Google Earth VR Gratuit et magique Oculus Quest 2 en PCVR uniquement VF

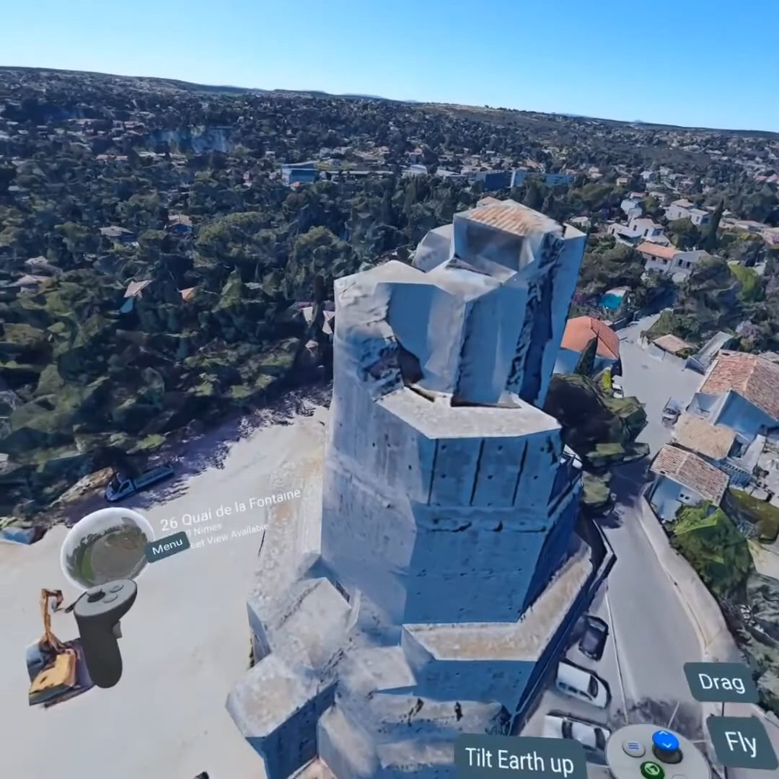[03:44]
la tour magne se visite donc vous pouvez faire ça en vrai quand on est là on a cette vue sur nîmes